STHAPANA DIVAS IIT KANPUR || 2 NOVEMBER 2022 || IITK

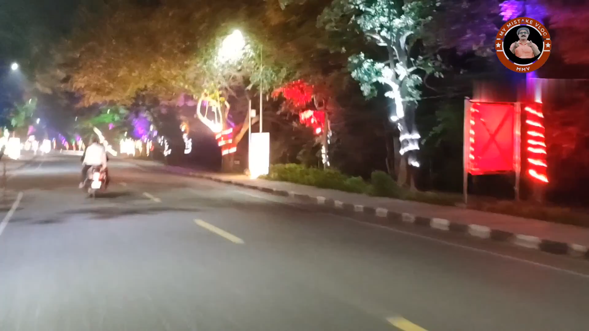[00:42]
यह देख रहे है कितना जानदार है और यह सब लगे हुए जवान
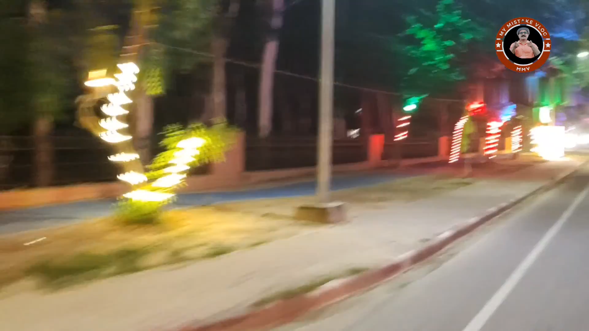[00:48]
जगे जगे पर चप्प चप्प पर जवान लगे हुए तेहं� मिल नहीं पा रहा है, रहा पकड के नहीं हैं तो दोस्तों इस्टीटूट आप न भी आ कर दिपस भला है